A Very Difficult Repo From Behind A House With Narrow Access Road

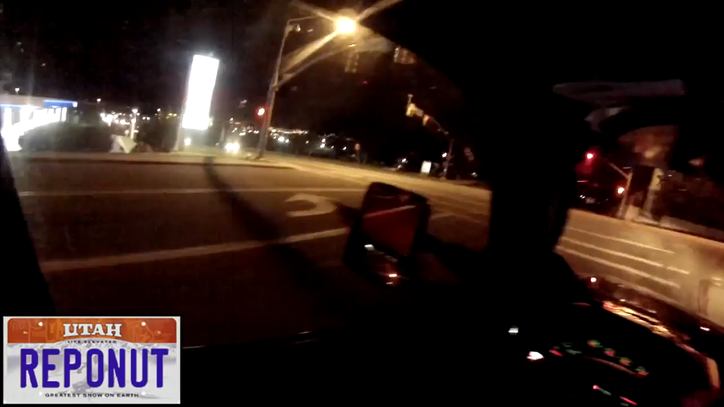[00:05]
We just jumped off the freeway. We're looking for a skip address.
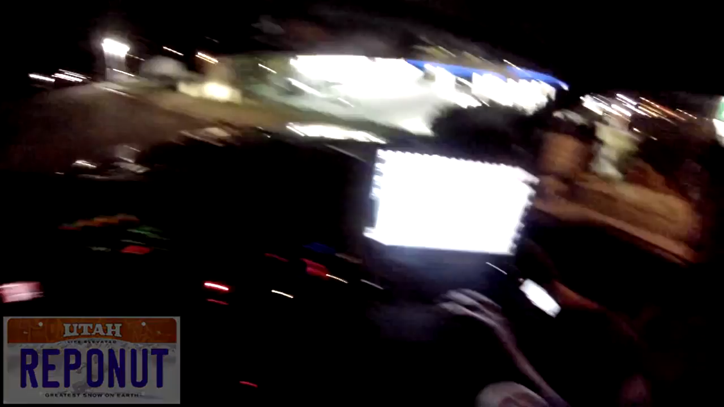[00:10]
Should be an apartment complex right here, right off of 1200 West. It's on this maroon Dodge Caliber that we're looking for.
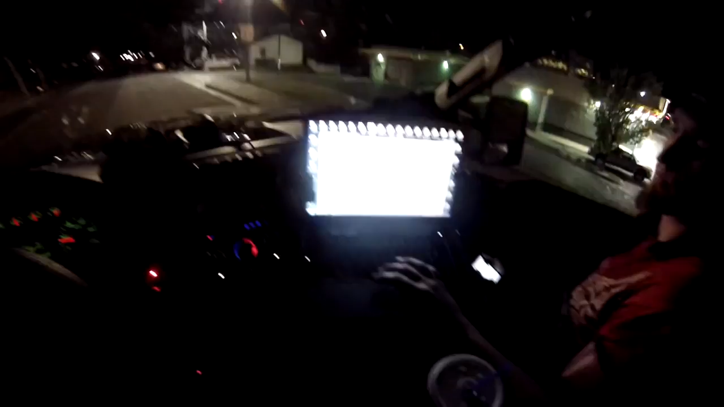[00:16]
It's an 07.
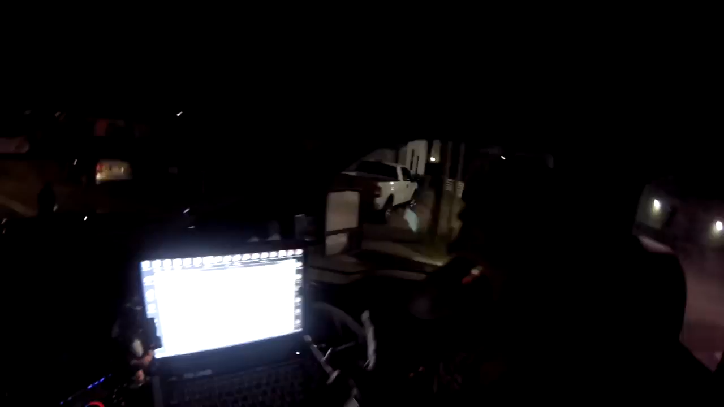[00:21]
So this place here, looks like there might be some parking in the rear. Oh yeah, there's parking back down in there. Down in there, we're just gonna have to freaking back out in there because turn this down for a second. I want them to hear it booming as we go by. Yeah, if it's down in there, we're just gonna have to get down in there, and if it's not, we'll just pull straight back out.
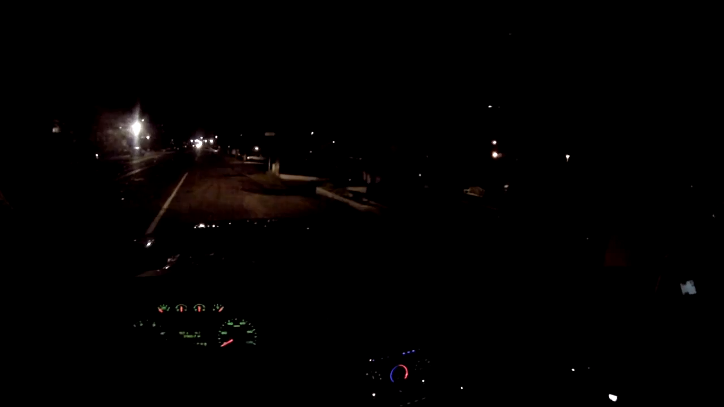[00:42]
But if it is, I want to have the freaking truck ready. Get my lift ready. Alright. Actually, I'm gonna turn that off. It's too much of a glare to see around that corner. Where's the cutout? I can't see it. Wait, where did I cut it at? You're too late, I think. I don't know. You're good. Right there.
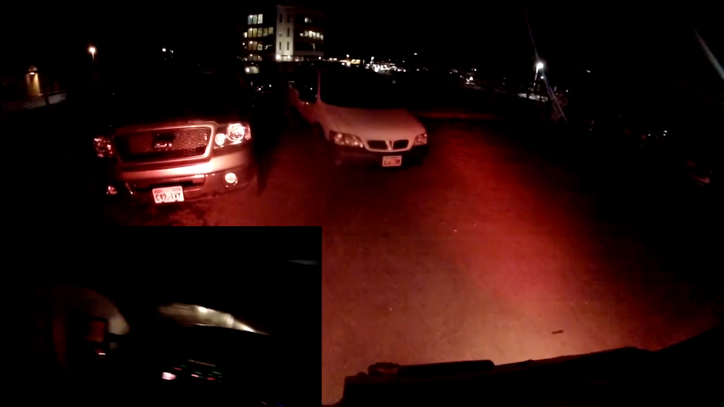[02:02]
I'm actually gonna have to cut it against the freaking wall right here. Okay. Yep, I see it. It's back there. Man, right at the last second, I gotta crank the wheel. Watch that front bumper. Oh, just barely cleared that van.
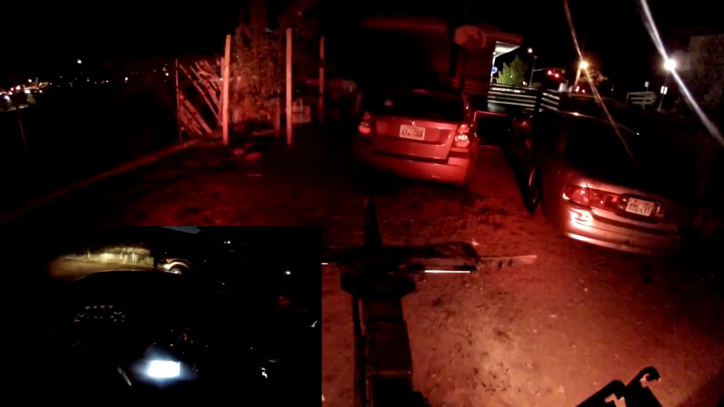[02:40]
That's not gonna be fun to tow up that little skinny.